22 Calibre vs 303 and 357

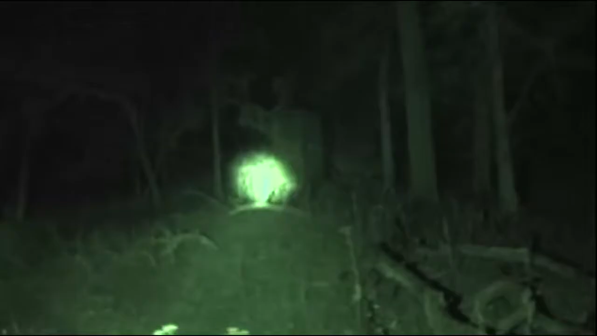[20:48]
And what better way to test the Wolverine than here in the field?
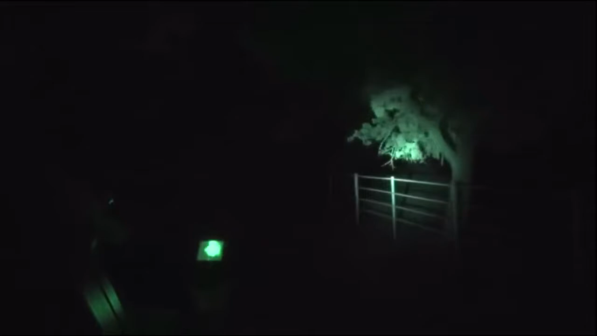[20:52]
We're making our way around the estate in the truck, lamping the brush and bushes for the Sika herd.
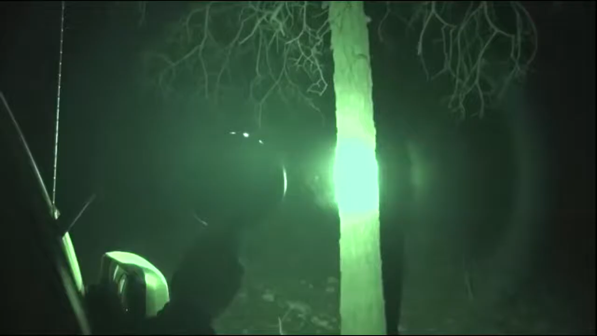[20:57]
After a little searching, we find the Sika.
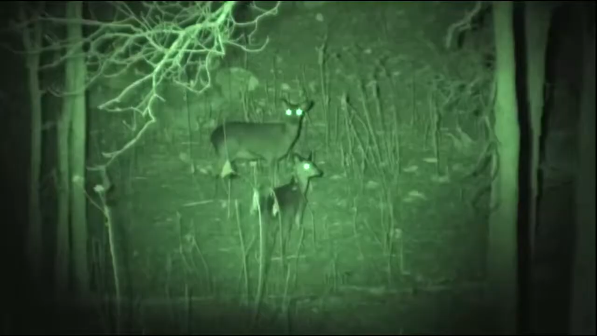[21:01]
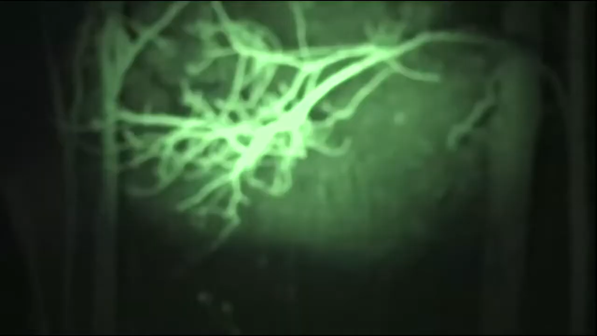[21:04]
At first, they seem unfazed by the lamp, but it isn't long before they decide something's up and head into the thick stuff.
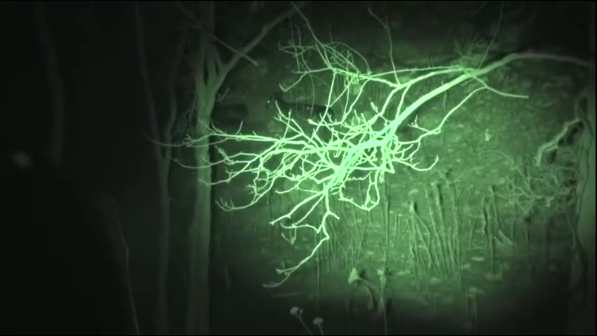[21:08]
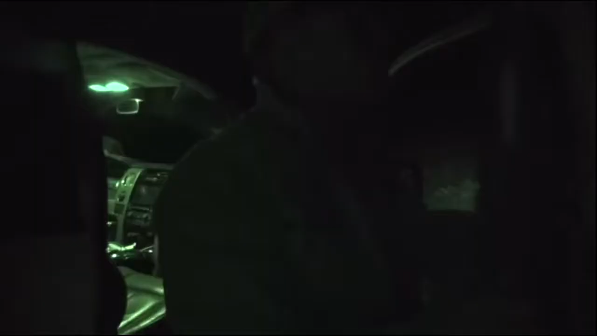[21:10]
We ditch the truck and head off on foot into the darkness.
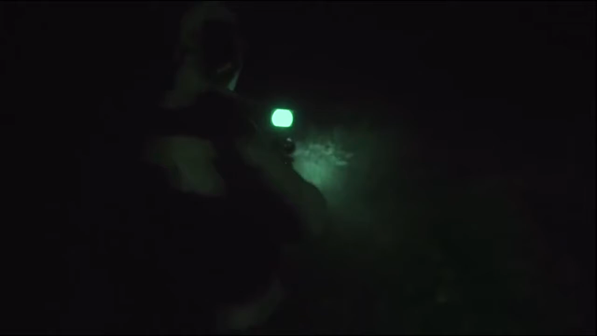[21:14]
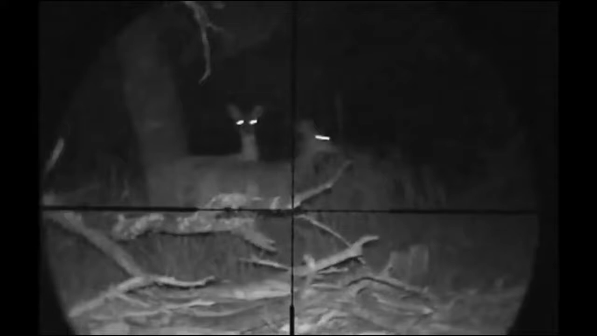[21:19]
I set my sights on a Sika doe at the top of the bank. However, the tree branches are falling right in front of her.
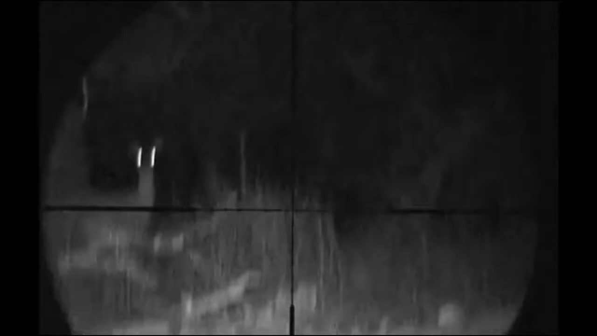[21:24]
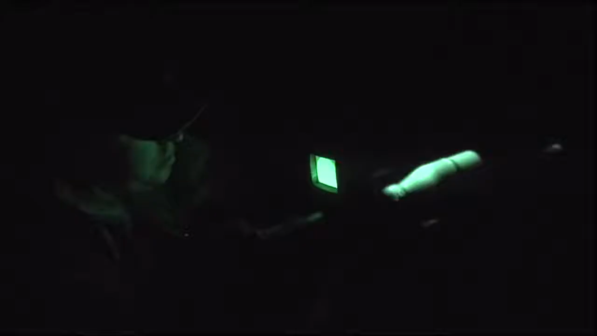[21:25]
There's no way I'm taking a shot and risking a deflection, so I bide my time.
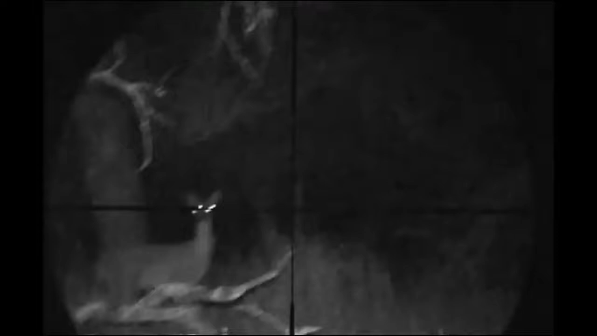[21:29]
But it isn't long before she heads into the thick brush and out of sight.
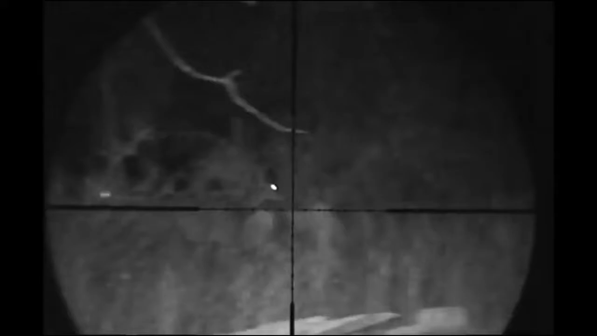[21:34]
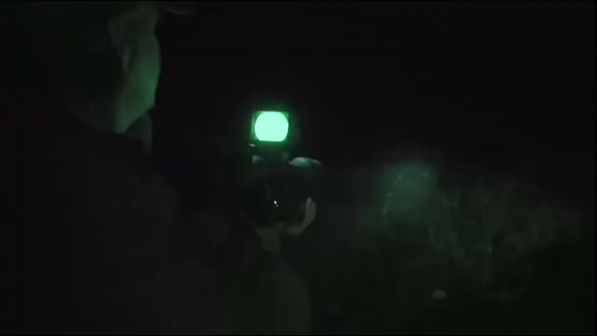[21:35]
We move deeper and deeper into the black of the night.
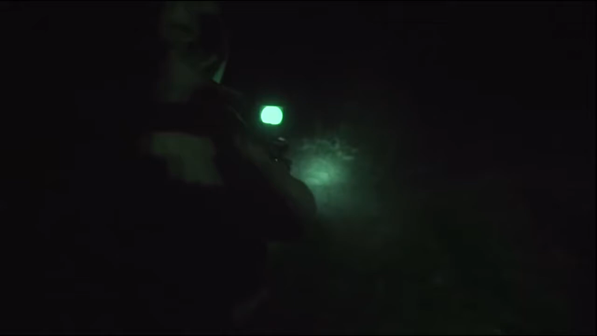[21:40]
Two eyes shine brightly in the distance,
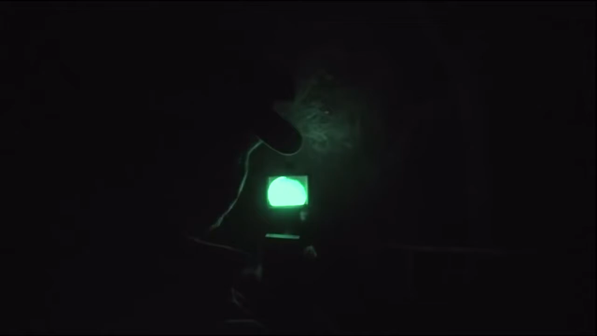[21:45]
but there's plenty of foliage between me and her, which is causing a problem.
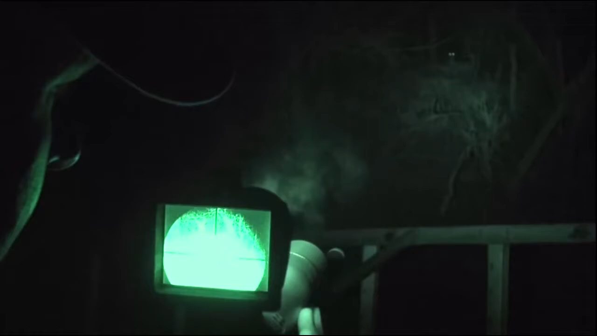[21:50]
And you can see these Sika deer are slightly bigger on the body than the black buck, but they're small on the fallow. That's the great thing about shooting with night vision. They're not entirely sure where they are. They should be able to see just there, right in front of the Heartlong area now. Where my crosshairs are, there's a branch sticking up.
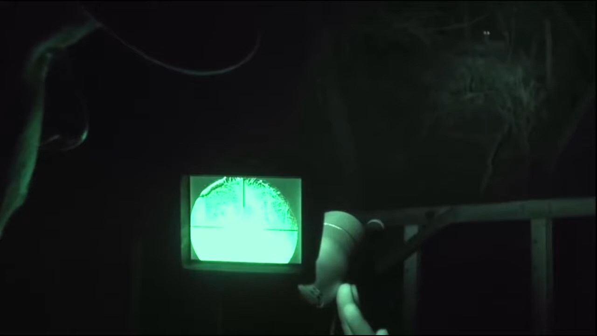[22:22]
The very last thing I need to be doing is taking a shot through that, could have a ricochet, end up in the brisket, or worse still, end up in the gut. See, I don't think she could have picked a spot to stand with any better form of cover than that. I'm hoping what she's going to do in a second is just turn, give me an opportunity as she goes.
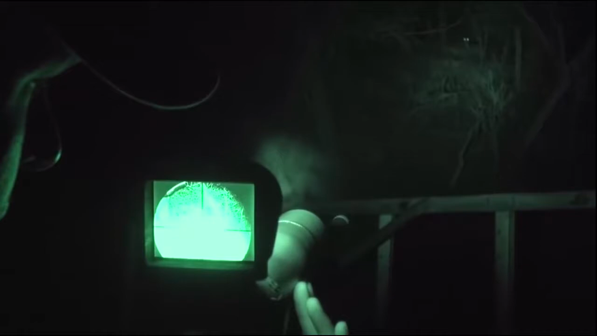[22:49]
As soon as she comes clear, I'm going to be able to take that shot.
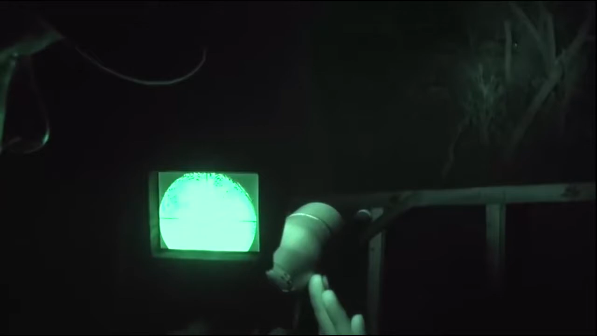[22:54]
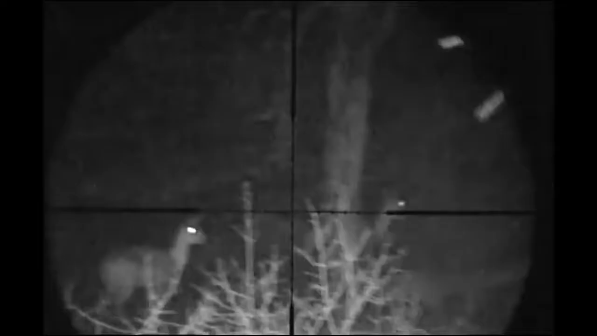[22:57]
Before I can get locked onto her, she makes a dash for it, and so does a friend.
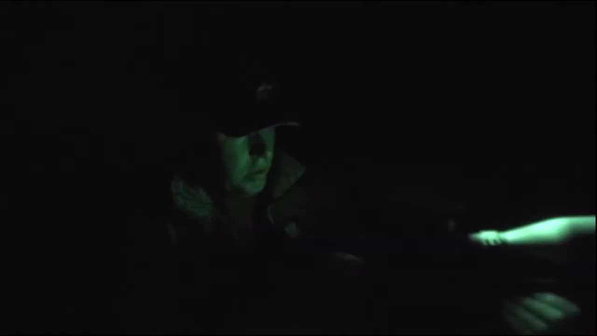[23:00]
I decide to wait in case any more sea can move across that clearing at the top of the bank.
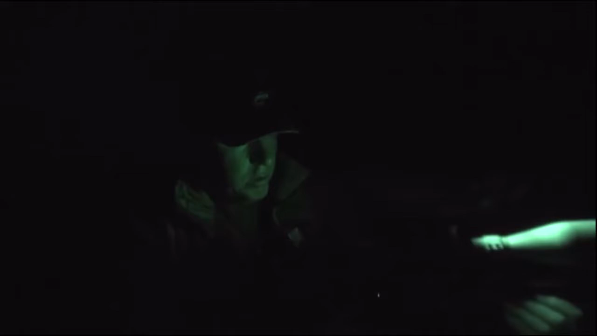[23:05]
But there's a doe even closer than that.
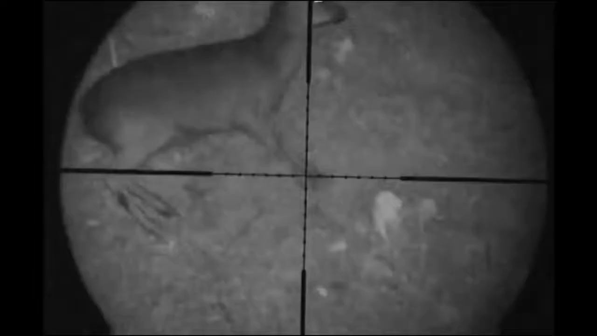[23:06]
Moving across the bottom of the bank, she's in the
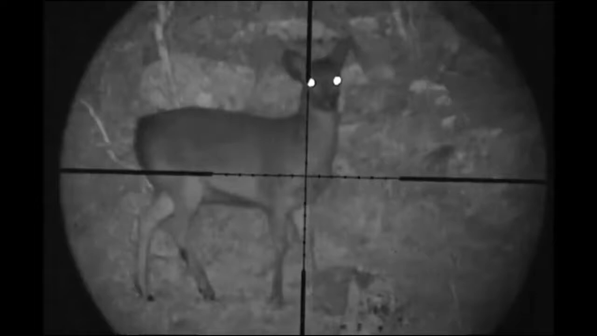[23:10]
open. She looks a little skittish and stands broadside in perfect position. I steady myself for the shot, pick my spot, place my finger gently on the trigger. But something spooks her and she's off again. She's moving, she's moving. I follow her as she bounces through the brush, always in cover. Then she slows, right out in the open, and broadside once again.
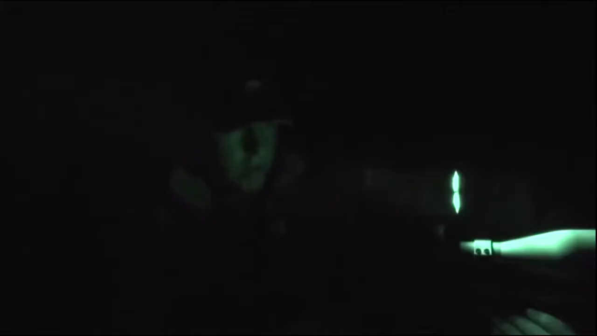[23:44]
Okay. She stops for a second, and I've got my shot. It's right in the engine room, exactly where I wanted it.
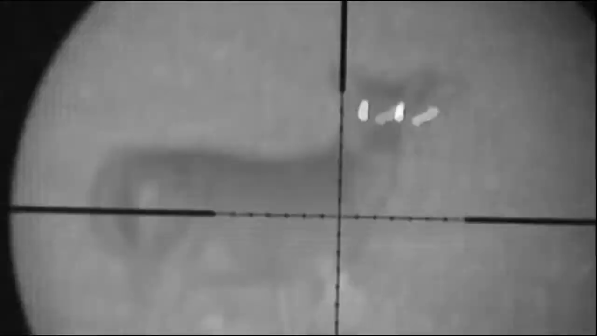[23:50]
She runs a little, but doesn't go too far.